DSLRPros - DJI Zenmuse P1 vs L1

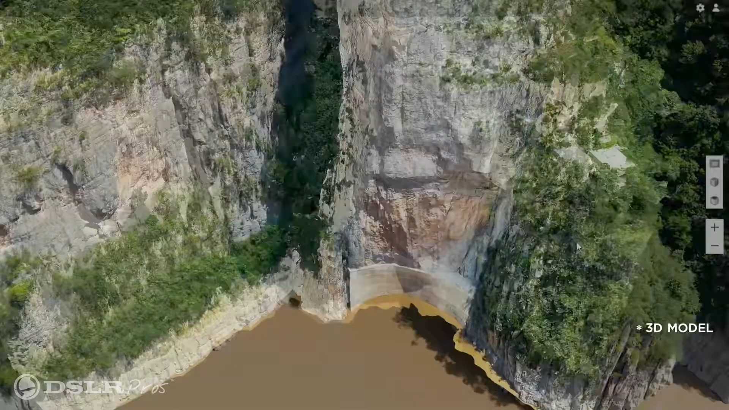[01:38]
It uses a pulsed laser to measure distances and create precise 3D
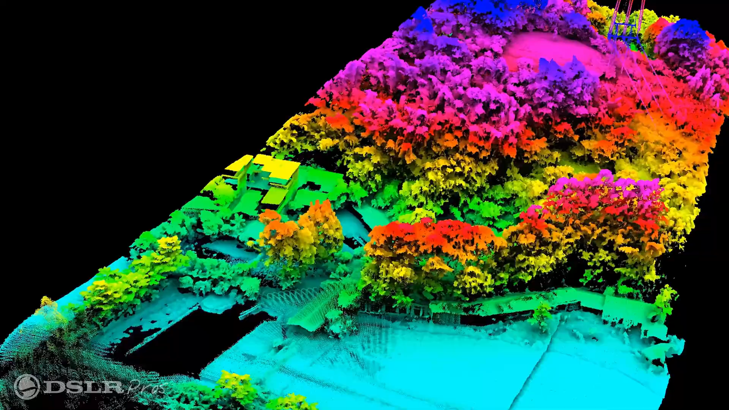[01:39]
information from the shape of the earth and its surface characteristics.
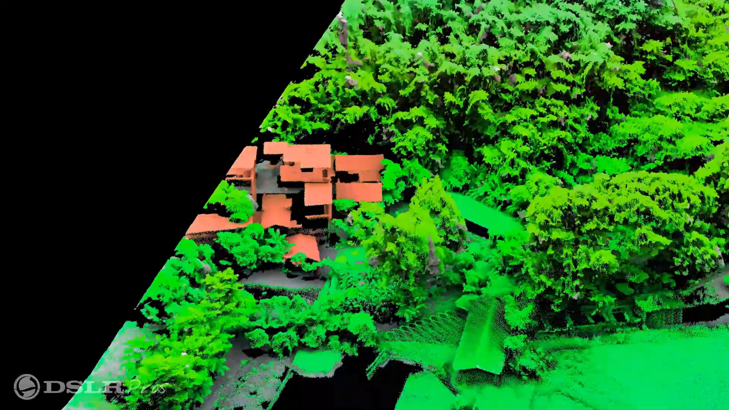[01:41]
LIDAR allows the L1 to operate effectively in conditions where the photogrammetry capture of the P1 may have difficulty because LIDAR does not rely on visible light.
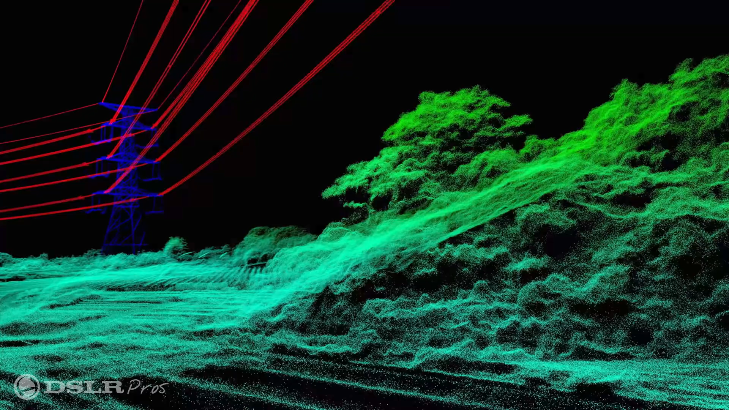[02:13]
data through tree canopies and vegetation making it an ideal choice for those of you that need to capture
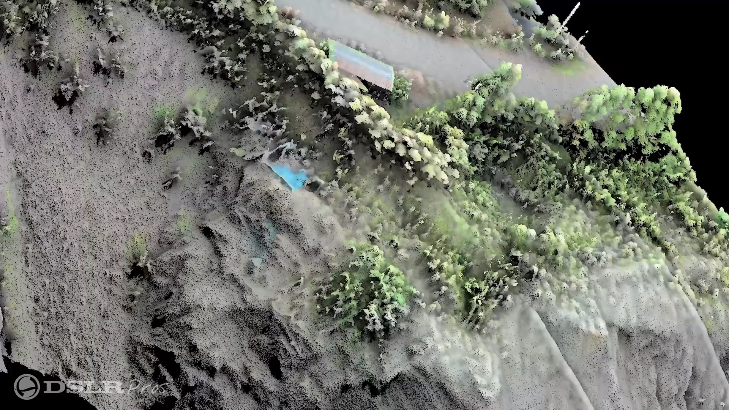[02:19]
detailed topographical data or monitor vegetation.
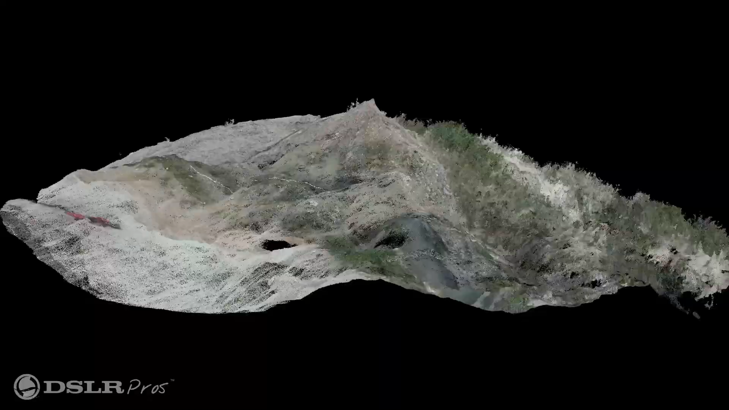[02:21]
Both of these payloads capture very high resolution still images.
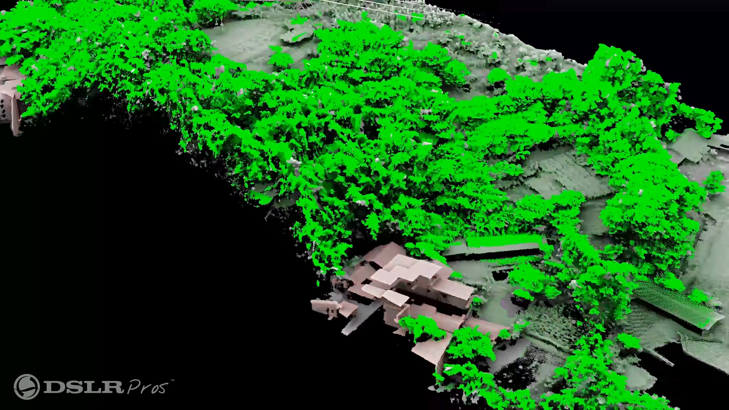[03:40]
The L1 is able to capture 2 square kilometers in a single flight, which is pretty impressive.